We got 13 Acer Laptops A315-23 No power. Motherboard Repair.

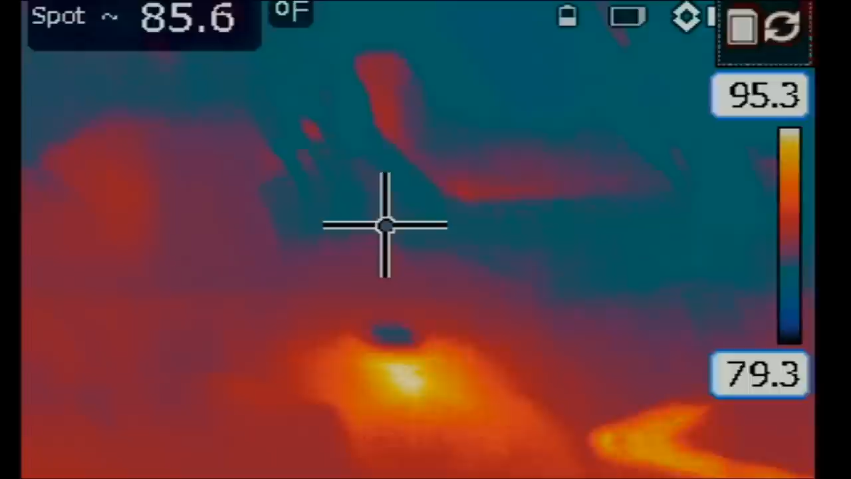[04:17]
On screen: spot 85.6°F
And I see 1.4 amps being drawn by the board.
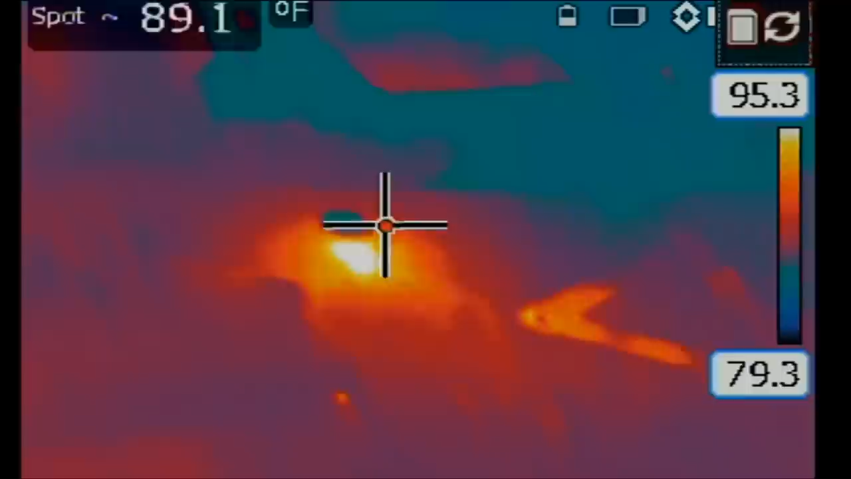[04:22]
On screen: spot 89.1°F
And I see something right here. But the heat is diffused. That tells me that the short is coming from back of the board and not from the front. The heat spot will appear more sharp and vivid if it's coming from the front.
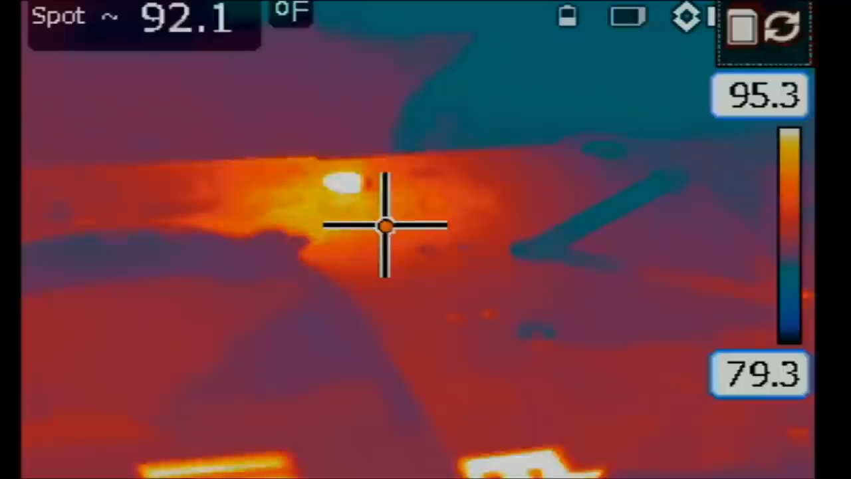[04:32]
On screen: spot 92.1°F
So, I just took the probe off the MOSFET and it's cooling back down. Let's try this one more time. I'm injecting one volt.
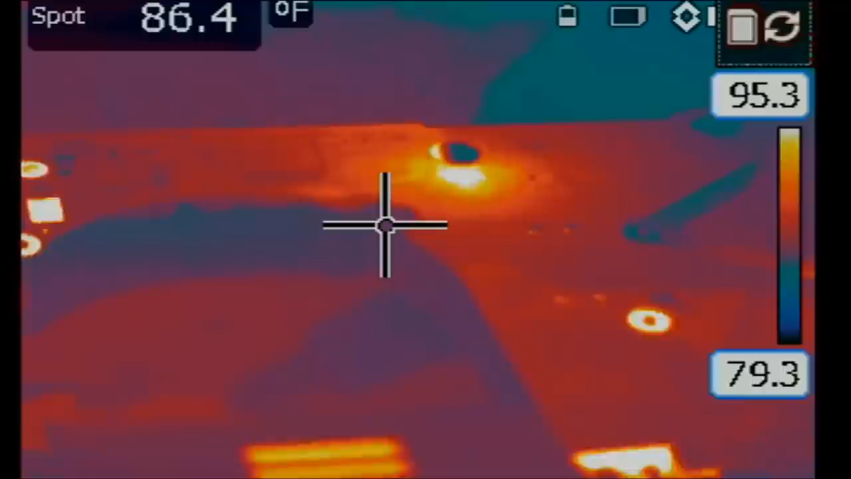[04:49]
On screen: spot 86.4°F
And look at that. So, something is getting hot right here.
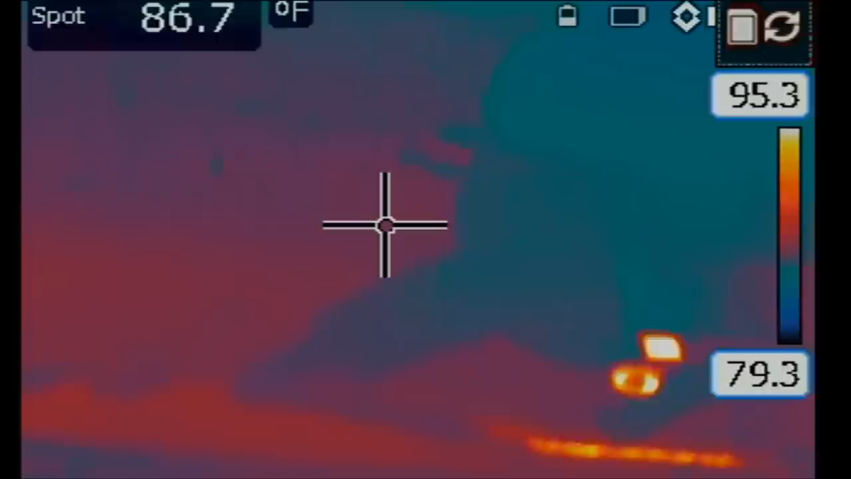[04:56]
On screen: spot 86.7°F
Right there. Heat is coming from this spot. Since the heat spot is diffused, it's not sharp or vivid,
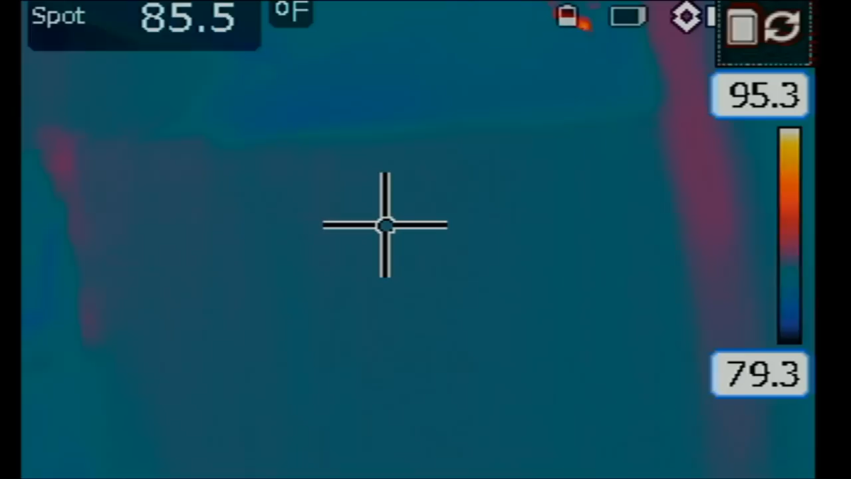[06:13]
On screen: spot 85.5°F
Let's see what's getting hot on the board. Right there.
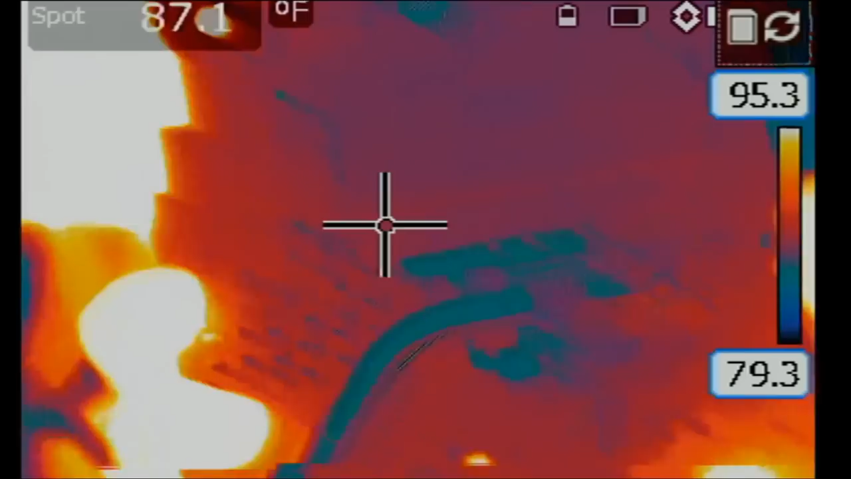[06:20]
Right there.
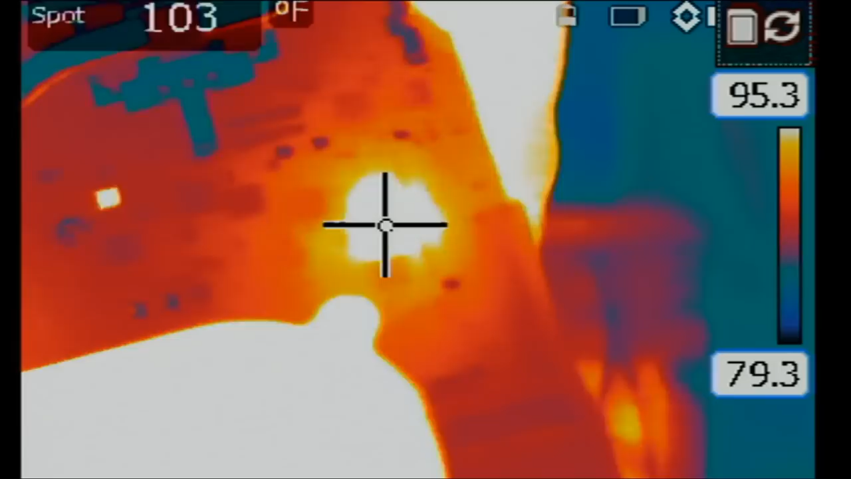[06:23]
On screen: spot 103°F
So, the heat spot is coming from here.